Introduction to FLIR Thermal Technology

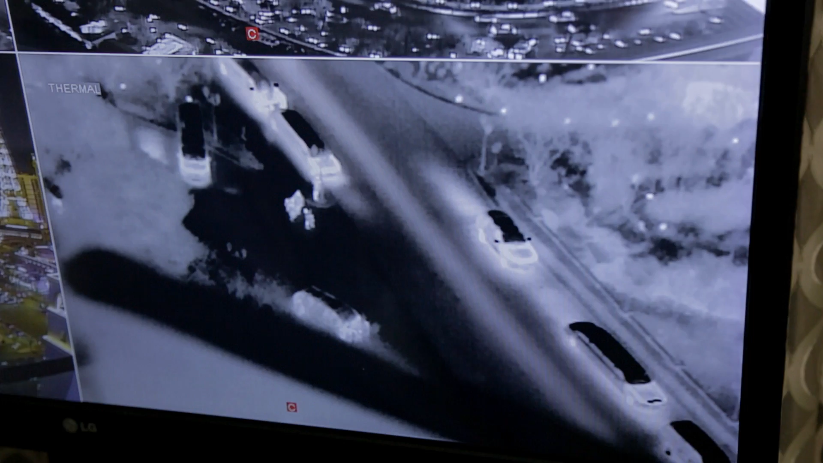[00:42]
The cars that are driving you can see the engine in the front as hot versus the car that is parked has a cold roof.